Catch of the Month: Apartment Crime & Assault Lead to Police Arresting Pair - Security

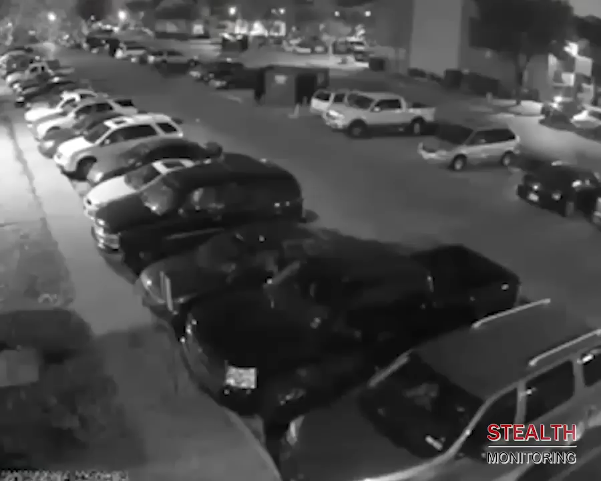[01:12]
assessment, pre-configuration, technical network tables, wireless equipment, strategic camera locations, high-quality installation, training, and more.